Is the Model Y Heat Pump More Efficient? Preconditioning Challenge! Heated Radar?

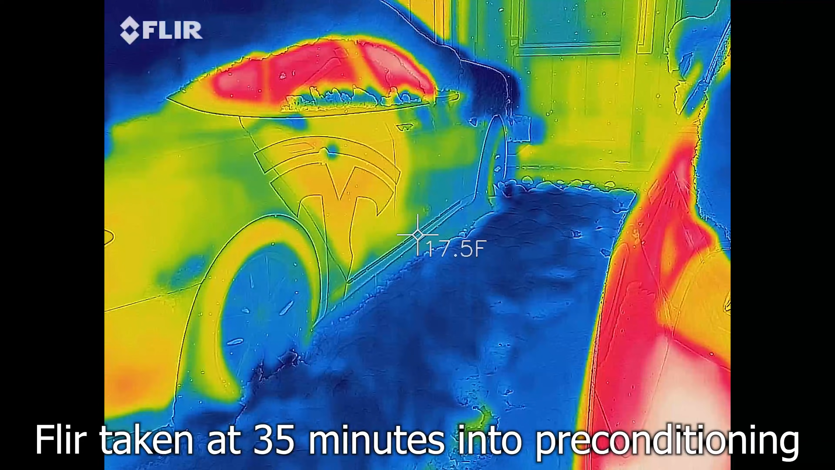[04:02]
So we'll just check out this camera over here.
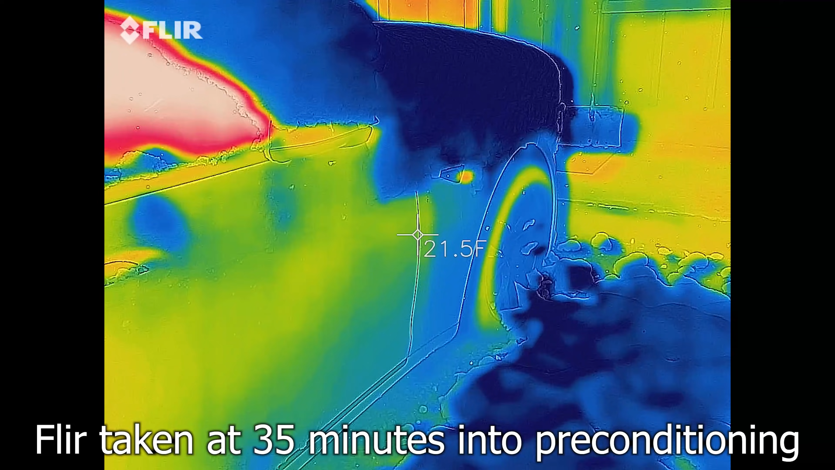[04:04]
On screen: spot 21.5°F
You can definitely tell it's heated. This one is still hidden under there.
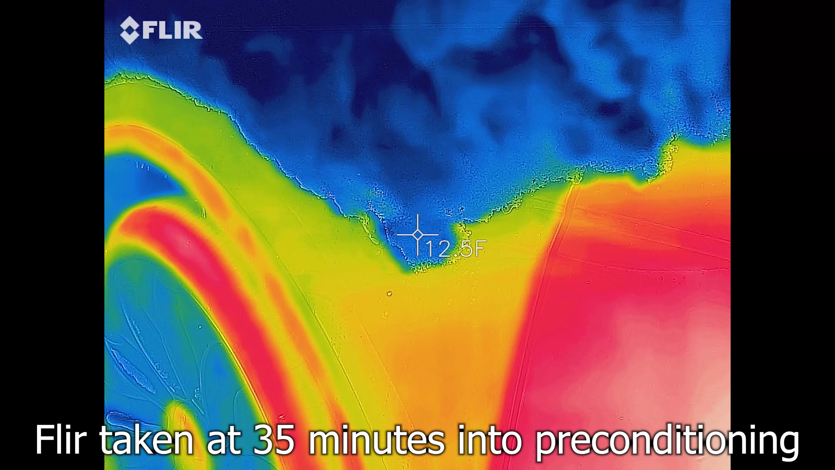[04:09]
On screen: spot 12.5°F
So it doesn't look like that is.
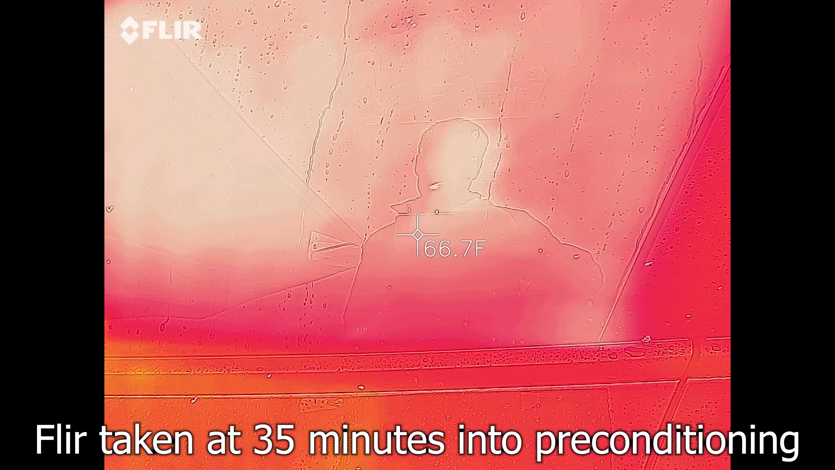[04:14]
On screen: spot 66.7°F
Now for the glass, again, you are going to get that reflection. So you can actually see me in it.
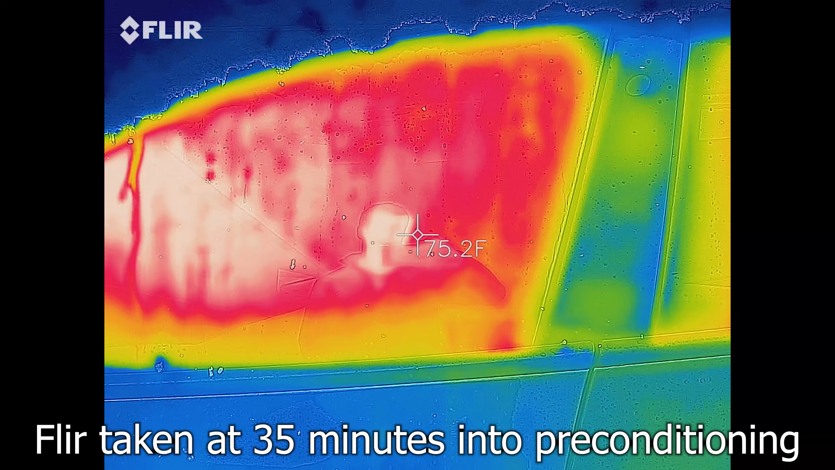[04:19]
On screen: spot 75.2°F
So not always the greatest, but you can see it doesn't appear that side camera is really heated.
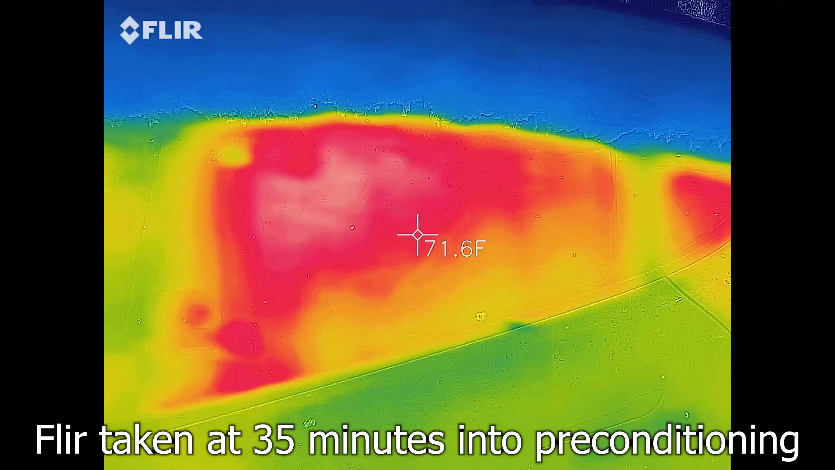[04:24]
On screen: spot 71.6°F
Now we don't have either car, so that summon will keep the car ready. And the car, you can actually set that setting.
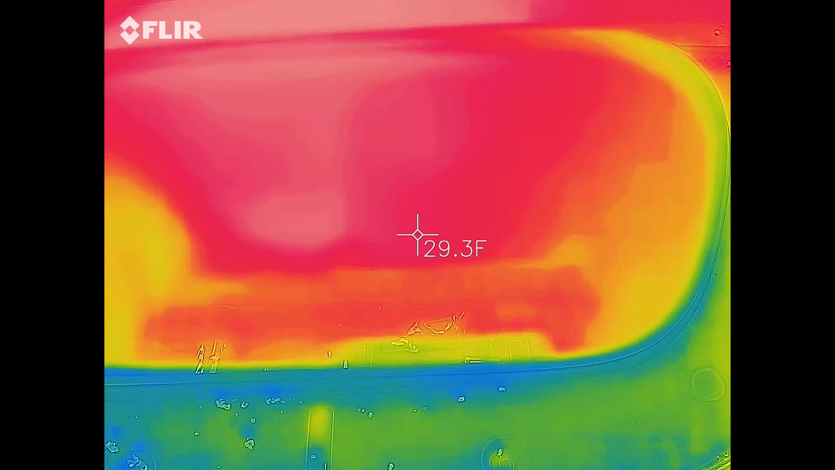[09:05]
On screen: spot 29.3°F
you can see the temperature is actually decently warm,
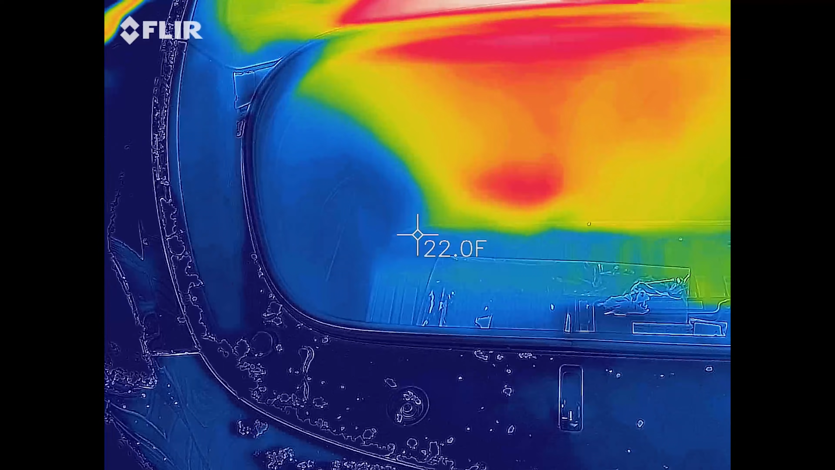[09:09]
On screen: spot 22.0°F
warm enough so we didn't get any ice crystals on the hood.
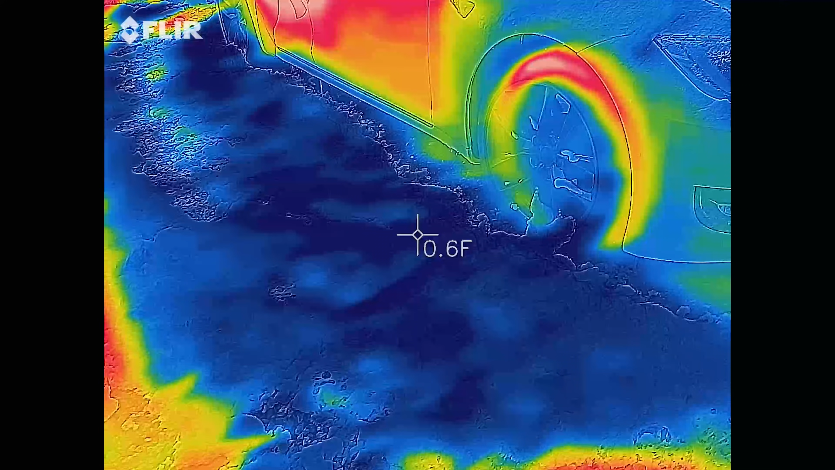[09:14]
Model S, though, has a lot of ice crystals.
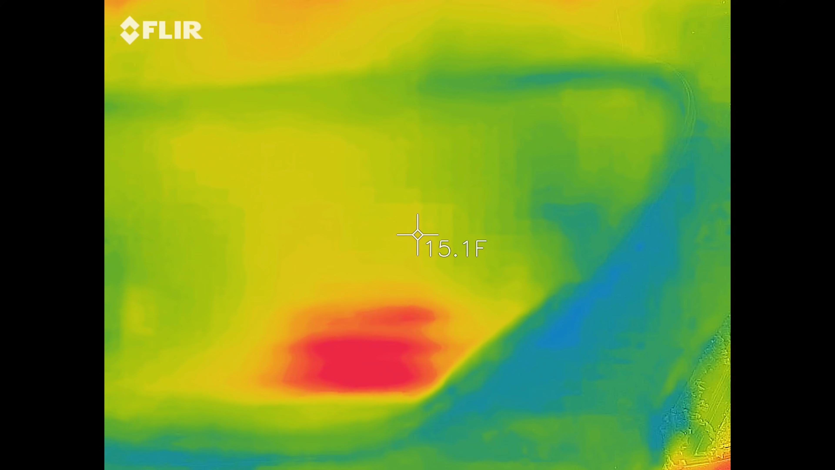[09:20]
On screen: spot 15.1°F
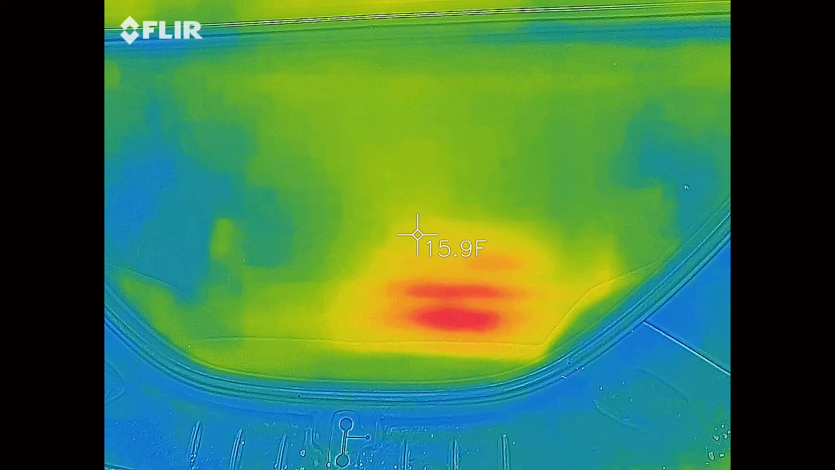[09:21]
On screen: spot 15.9°F
And it's still a lot colder in here.
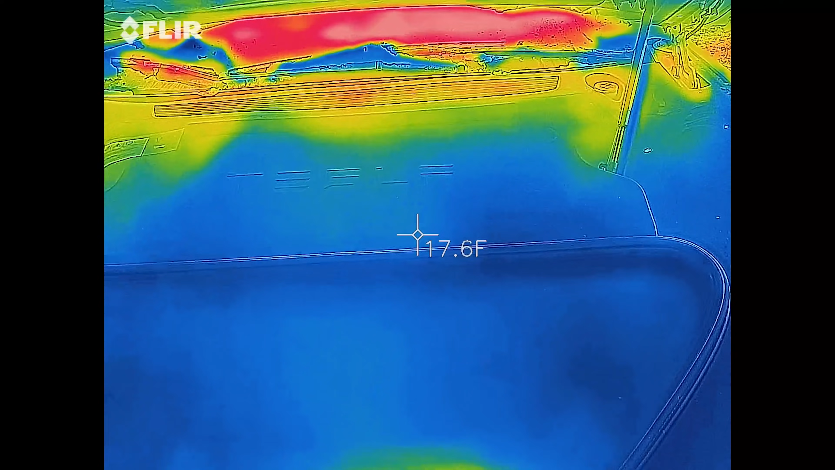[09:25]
So I definitely think that heat pump helped heat up the snow on the actual frunk itself.
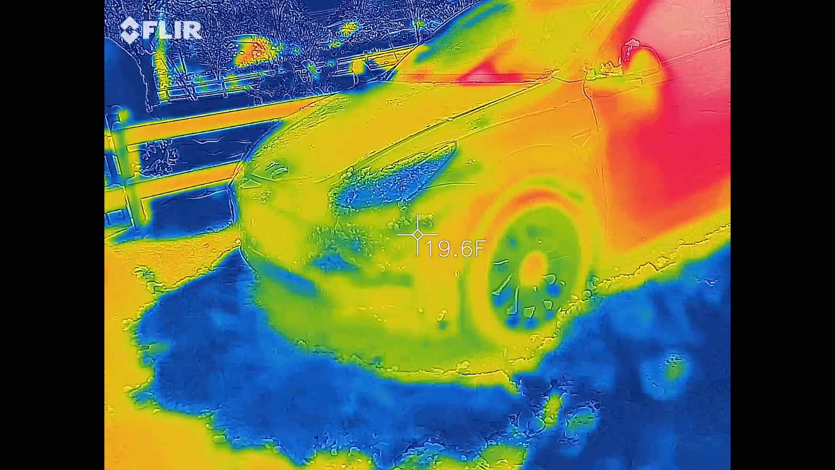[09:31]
On screen: spot 19.6°F
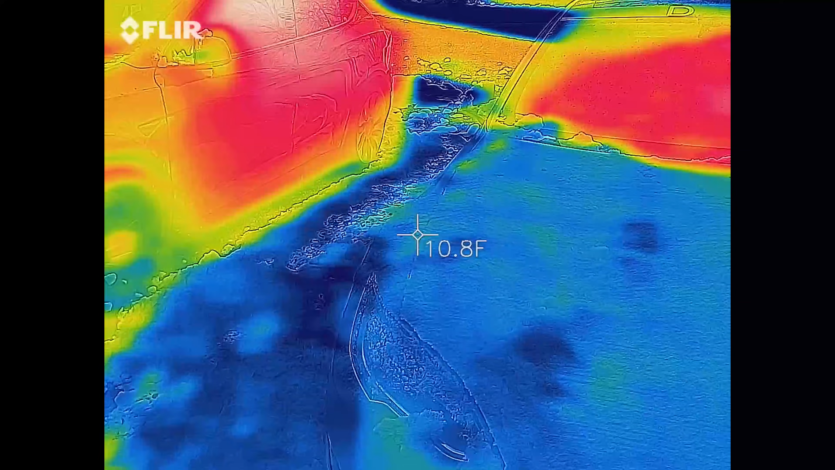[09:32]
On screen: spot 10.8°F
So here on the outside, you can see this is about 14 degrees and the snow was literally just removed.
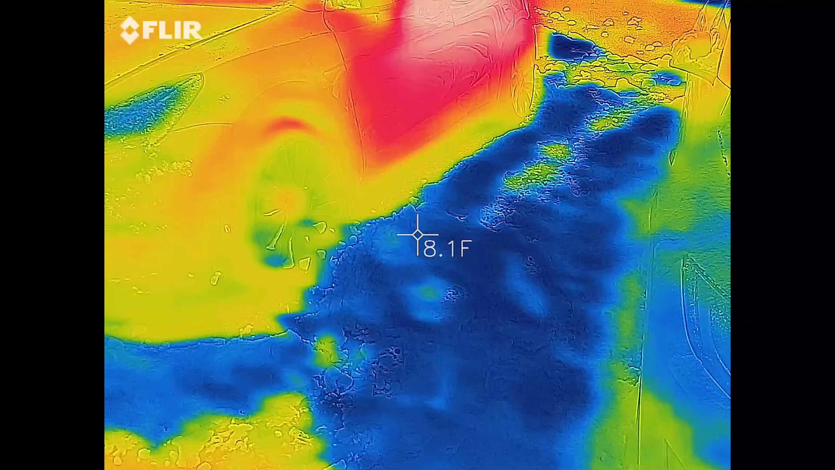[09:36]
On screen: spot 8.1°F
So it's not like sun had any impact. This is almost double, more than double, 32.